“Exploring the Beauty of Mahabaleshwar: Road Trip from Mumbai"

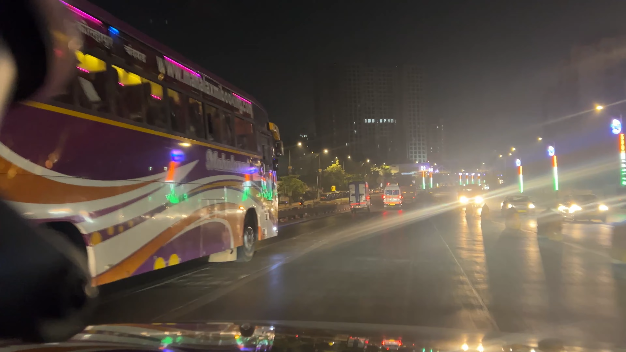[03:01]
सुबह के 6 बज रहे हैं और वाशी टोल नाके पे जाम तो देखो यार, भयंकर जाम लगा हुआ है। मतलब गाड़ियां हिल नहीं रही हैं, इतना गंदे तरीके से जाम लगा हुआ है।
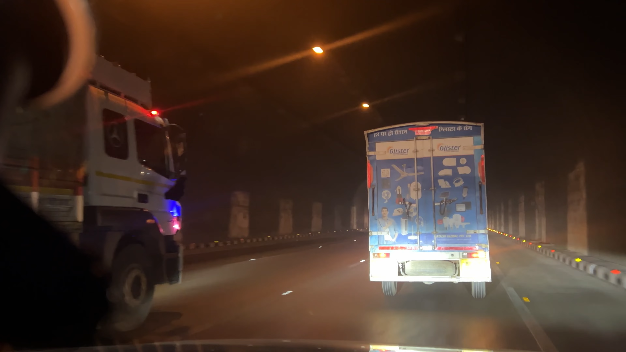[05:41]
लेकिन ब्यूटिफुल, इट्स रियली वेरी ब्यूटिफुल। रात के टाइम पे तो और भी अच्छा लगता है जब रेडियम लाइट्स जलती रहती हैं तो।
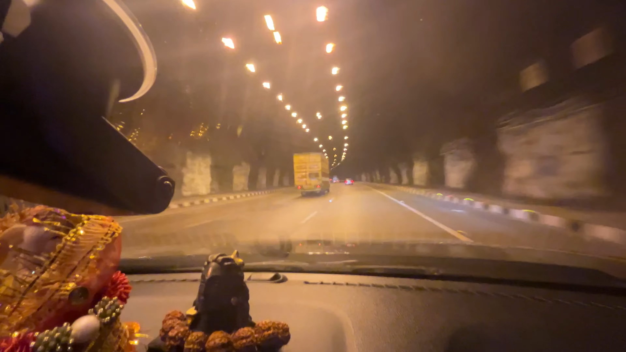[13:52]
तो ये वाला टनल रियाज देख रहा है कैसा लग रहा है इसको। और क्वाइट नाइस, हाँ दिस क्वाइट नाइस।